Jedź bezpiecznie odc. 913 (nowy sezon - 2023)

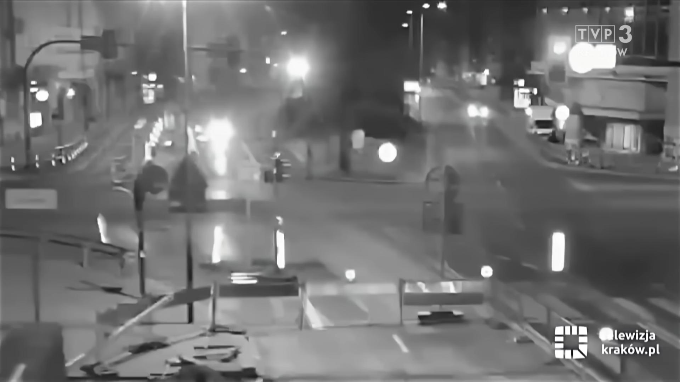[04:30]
Szacuje to na oko, na prędkość około 150 km na godzinę.
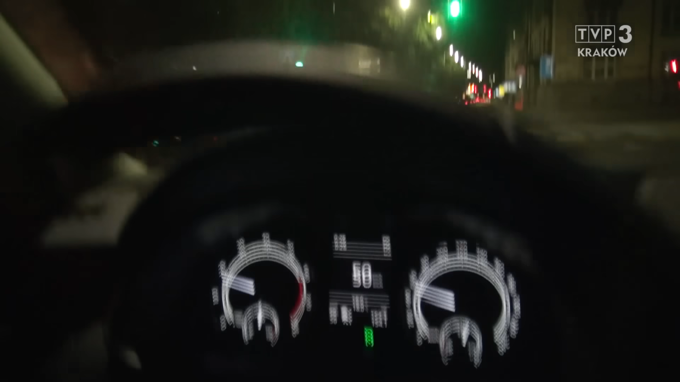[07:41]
Kierowca, który jedzie pięćdziesiątką jest regularnie wyprzedzany. Popatrzmy. No może to jeszcze nie piraci. Ale od tego się zaczyna.
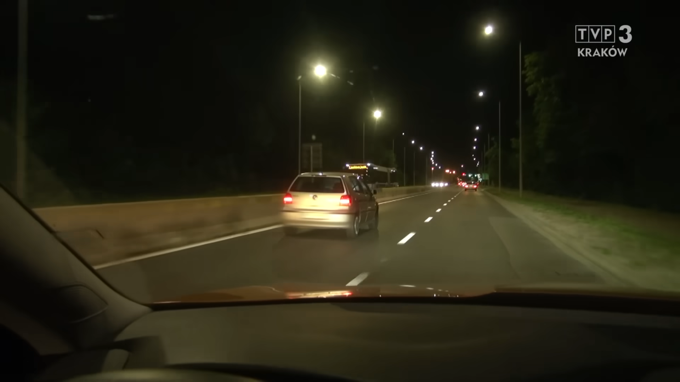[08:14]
I jest poganiany przez tego busa. Ucieka na prawy pas, bo ten bus chce jechać 90. A ciężarówki? Jak jeżdżą w obszarach zabudowanych ciężarówki?